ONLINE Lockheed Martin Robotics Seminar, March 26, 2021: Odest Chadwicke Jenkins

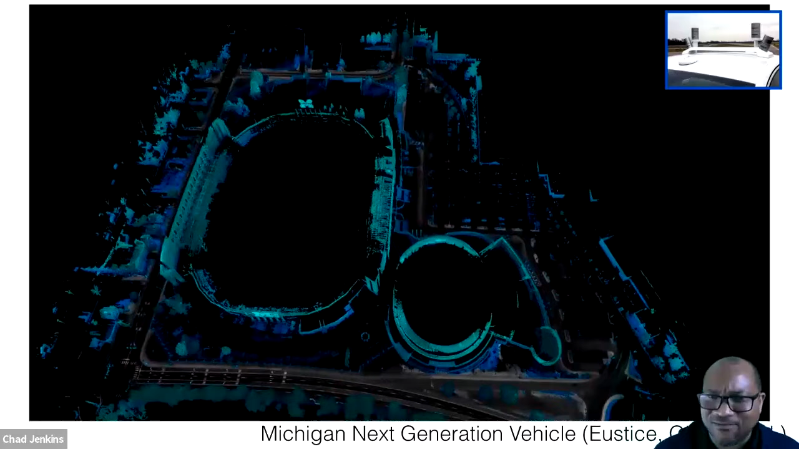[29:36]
Uh, this shows you how long this has been around. We can build fabulous models of space, uh, geometrically.
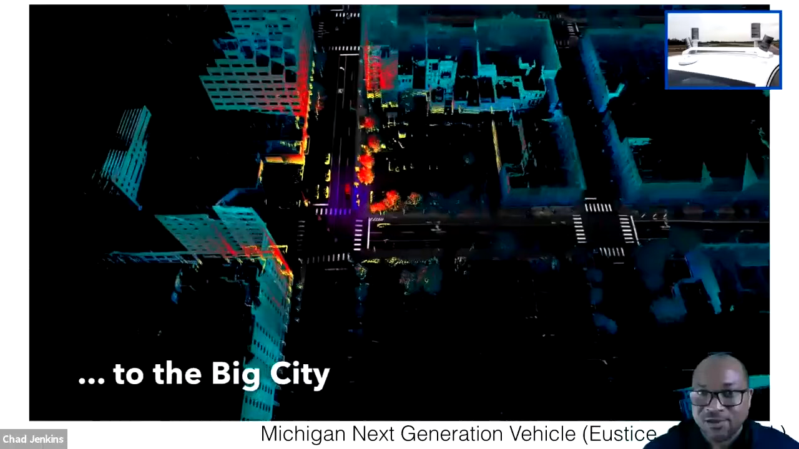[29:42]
So what you're seeing in blue is what the robots built up. Uh, what you're seeing in red is what the, what the robot is seeing currently off of its laser range finding. So we can, so building out reasoning about geometry of space is something robots can do very well right now. Um, not perfect, but, but very well. Um, but what we, what we don't know is how can robots reason about the semantics of all of these objects around it.